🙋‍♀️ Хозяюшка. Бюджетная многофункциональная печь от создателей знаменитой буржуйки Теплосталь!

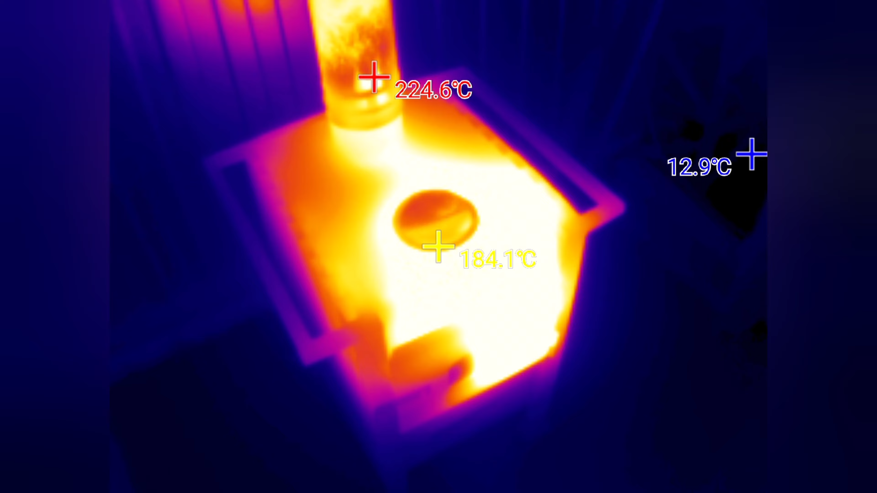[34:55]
On screen: spot 184.1°C, max 224.6°C, min 12.9°C
что ты видишь ты видишь то что тепловое ядро находится прямо таки у варочной поверхности
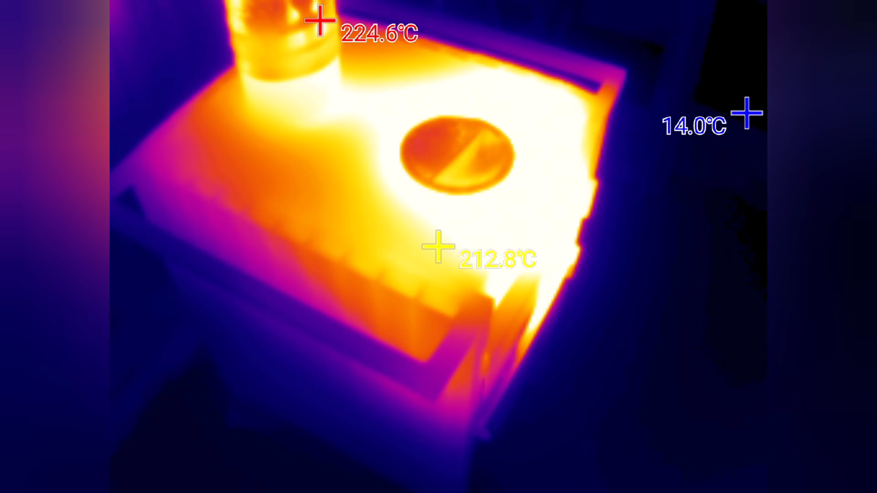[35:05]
On screen: spot 212.8°C, max 224.6°C, min 14.0°C
видишь температуру на дымоходе 220 градусов что допустимо
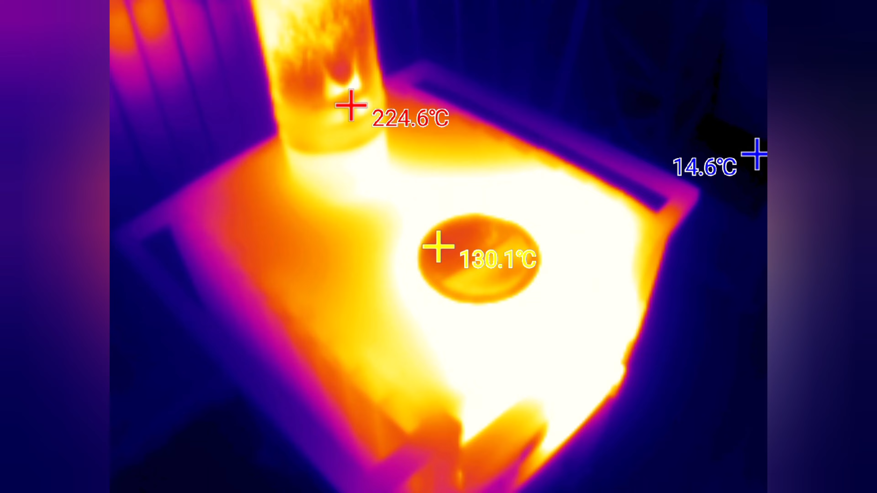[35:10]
On screen: spot 130.1°C
ну и видишь вот распределение жара по печи это через 10 минут обязательно сделаем еще замеры попозже
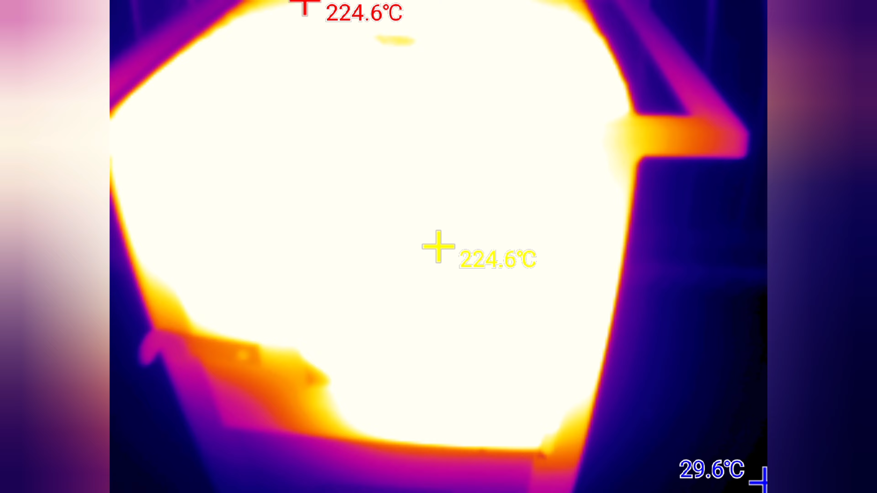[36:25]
On screen: spot 224.6°C, max 224.6°C
уже Виктор то честный он все без рекламы вам расскажет итак видим что печь накалилась практически вся и опять же смещение горячей зоны там где варочная поверхность
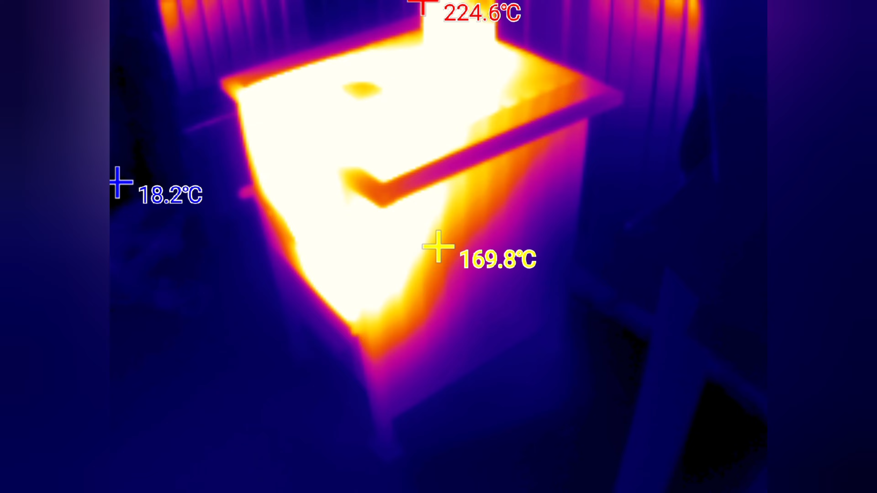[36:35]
On screen: spot 169.8°C, max 224.6°C, min 18.2°C
я думаю это обусловлено тем что подача воздуха как вы видели в начале ролика
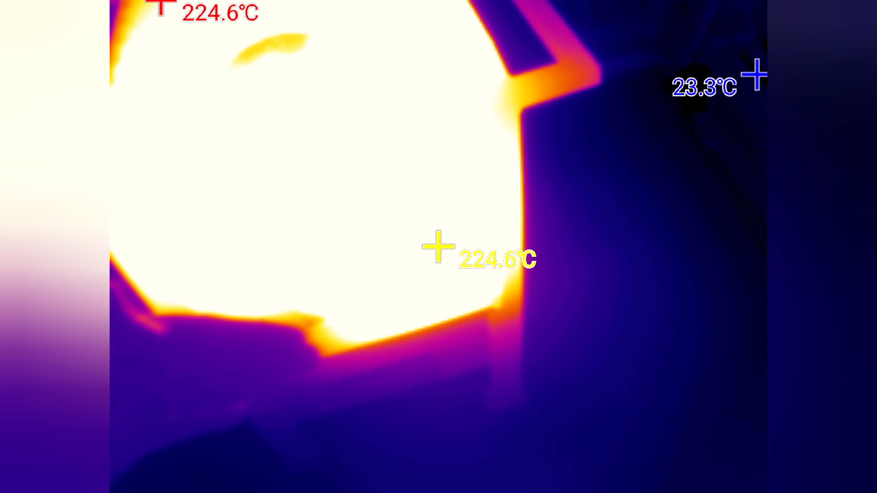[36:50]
On screen: spot 224.6°C, max 224.6°C, min 23.3°C
сделана следующим образом колосник то есть основные потоки воздуха идут вот
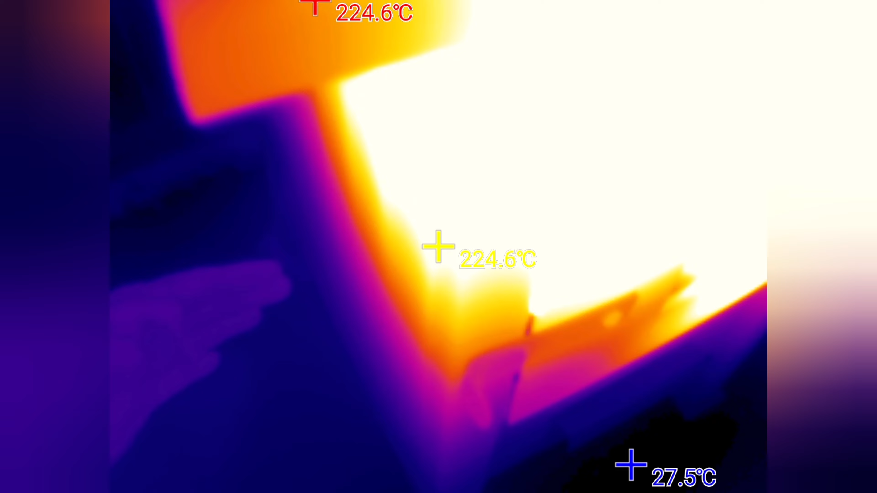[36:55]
до этой части вот здесь вот да а там уже поток воздухов
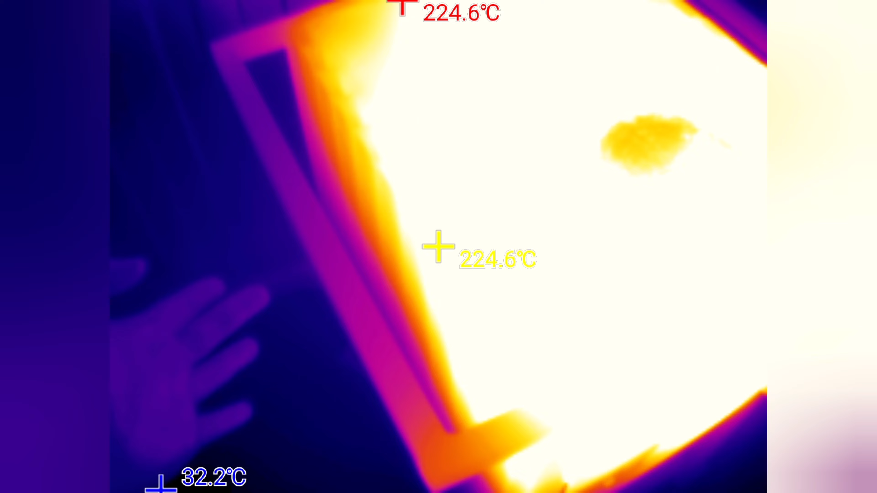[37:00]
On screen: spot 224.6°C, max 224.6°C, min 32.2°C
нету там только дожигатели работают ну и температура на трубе 220
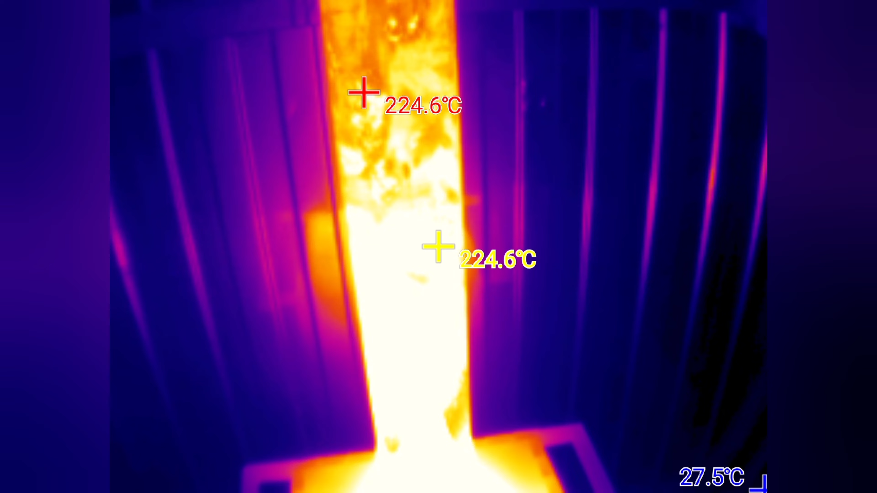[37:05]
градусов температура на варочной поверхности 200
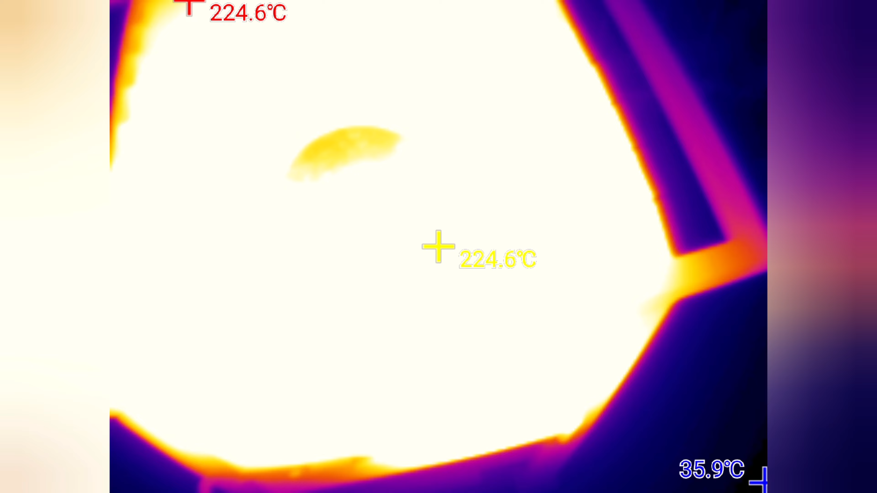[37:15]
On screen: spot 224.6°C, max 224.6°C, min 35.9°C
так 224 тоже проверим что Виктор нам не врет вот температура
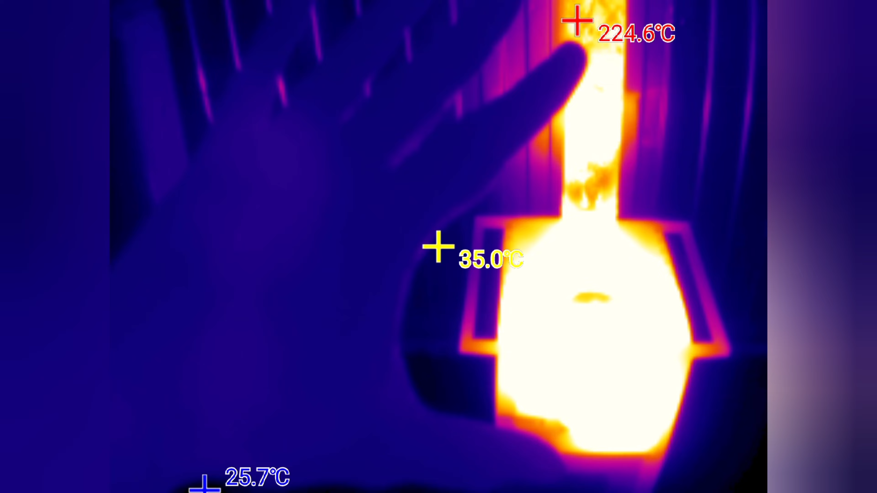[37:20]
On screen: max 224.6°C
ладони
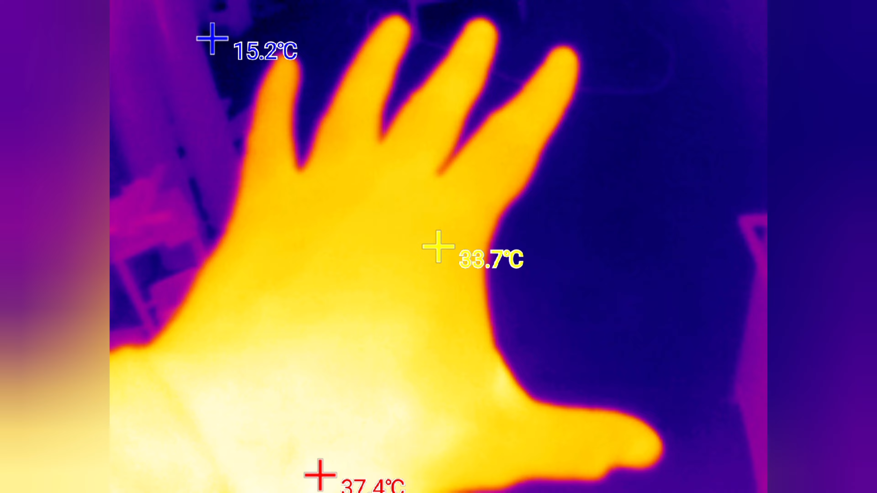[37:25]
36-35 градусов все по чесноку все видите сами